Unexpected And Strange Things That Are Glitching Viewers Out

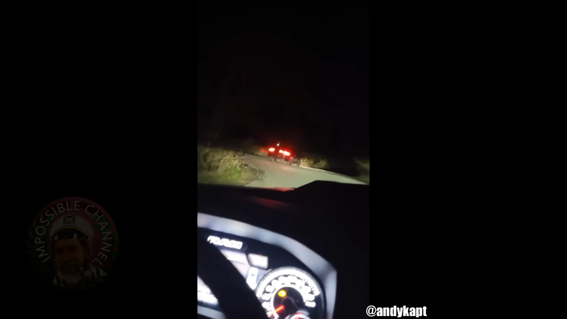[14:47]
Yeah, this is him. What's going on? Bro, it's closed. Turn around. Really? Yeah, man. Just turn around, please.
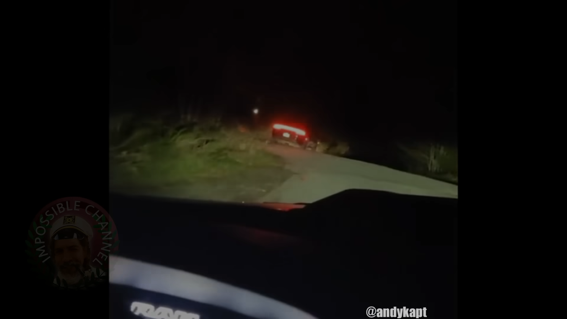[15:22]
and Andrew is forced to go back home. Now, this is where things get even stranger.